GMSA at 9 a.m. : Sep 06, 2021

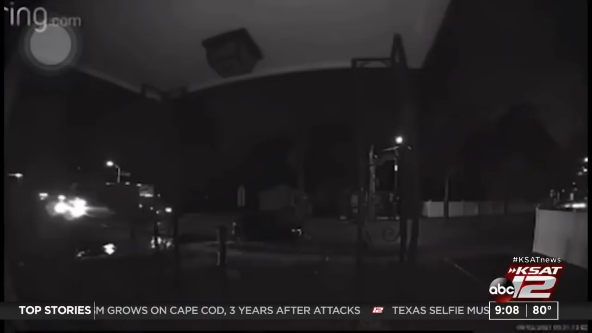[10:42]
That is a house exploding. You can see what's left. Pretty much nothing.
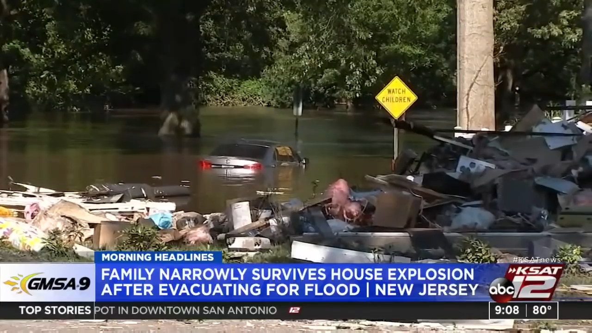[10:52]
It's all taking place in New Jersey. The flooding from Ida so bad in this neighborhood, Mitesh and Raleigh Patel decided to take their new board and leave the house for higher and drier ground.
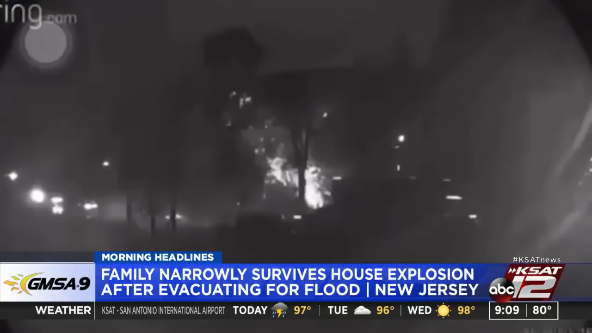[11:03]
While they were gone, the massive flooding damaged gas lines, and then those lines exploded in that house.